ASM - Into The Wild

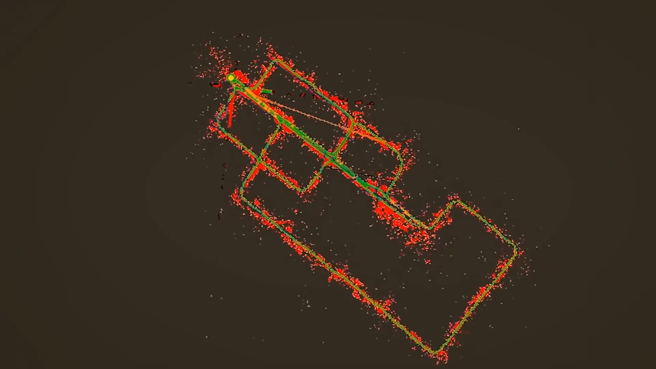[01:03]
So this is what makes it possible to build a virtual world on top of the real one.